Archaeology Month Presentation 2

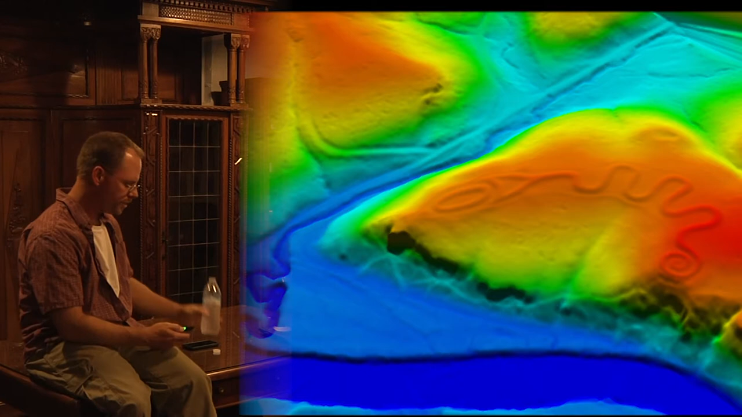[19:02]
So, of course, once I discovered this stuff was available, I went on a tour of Ohio using LiDAR data. And there's the newer octagon and circle.
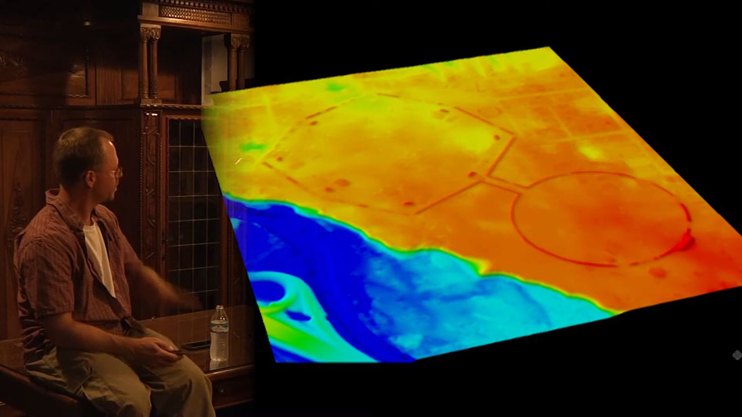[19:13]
And we've removed all of the houses and stuff that surround this thing. You can still see bits and pieces of the golf course in there, though. Here's a really nicely preserved earthwork. Nobody knows about it by Springfield.
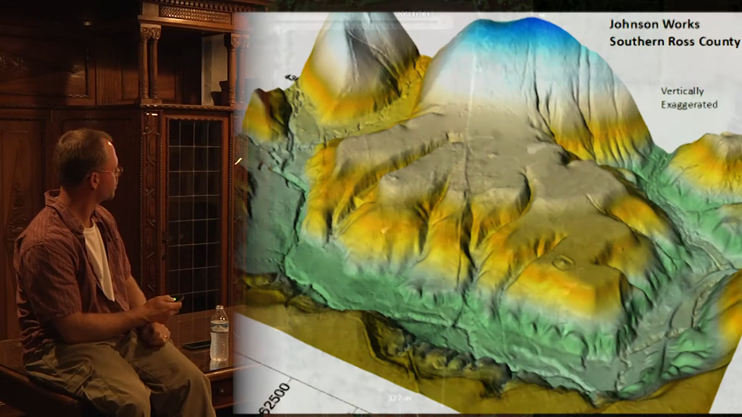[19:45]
You can also, like, stretch the data vertically and make places in Ohio look like the Grand Canyon,
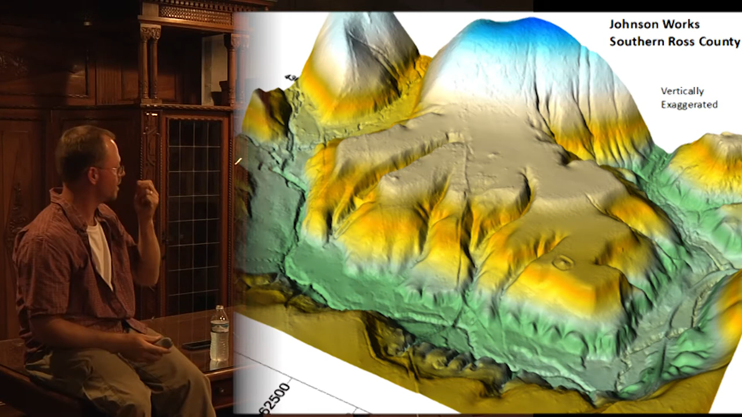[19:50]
which has the effect of highlighting the earthwork. So there's a little guy there that really stands out well once you ramp up the vertical scale,
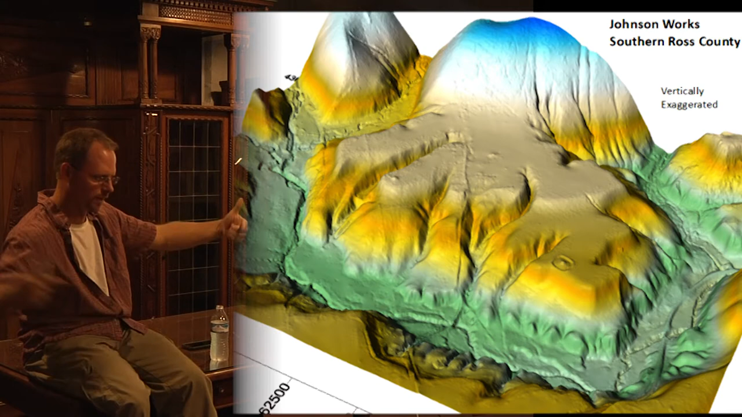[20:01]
and then put the sun or the fake sun at a low angle, and it gets some nice shadows in there.
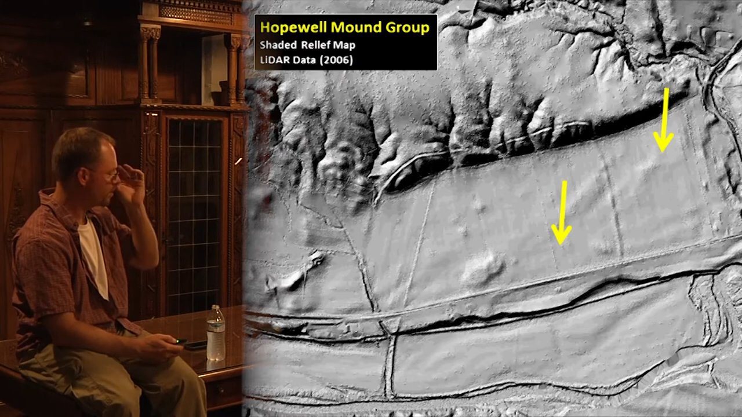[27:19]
Here is the LiDAR data from there, and, you know, just to show you you can't see it. There's that big mountain there. It's truly large, huge.
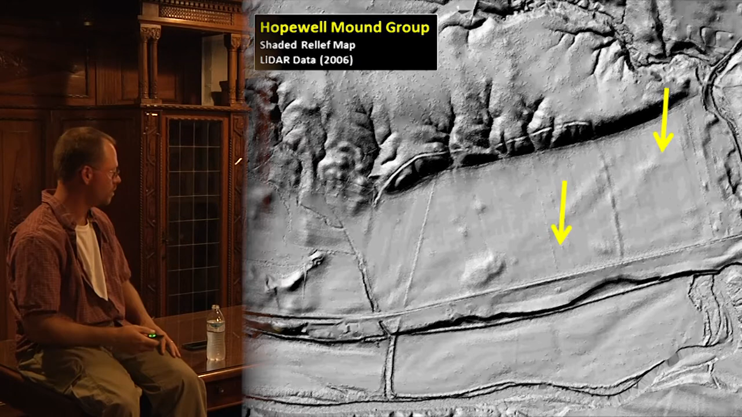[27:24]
You'd think it's just a hump, you know, on the landscape. You'd never think of it as a mountain today. It's so big.
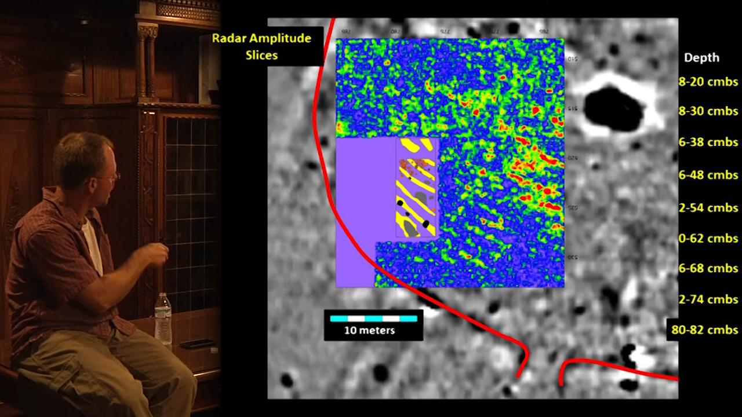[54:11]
There's the burn thing. And it's about at this depth where they really start to pick up. And at this one, we can see that, wow, those like match Bob's excavations almost exactly. And they keep on going outside the radar data over here. They don't seem to be up here, though.
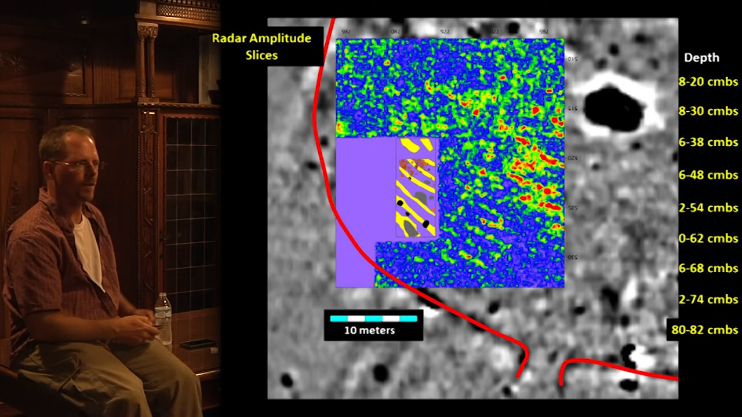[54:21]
So, wow, I have no idea what these strange ditches are, trenches.
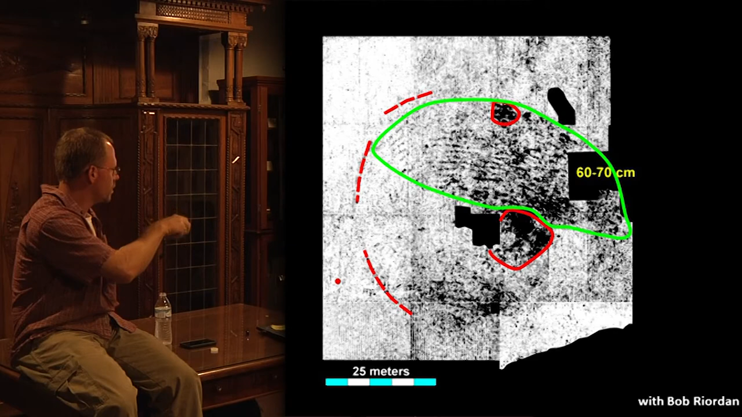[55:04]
So one thing I learned was that this massive jump down here, all these little linear things, there's a giant oak tree right there.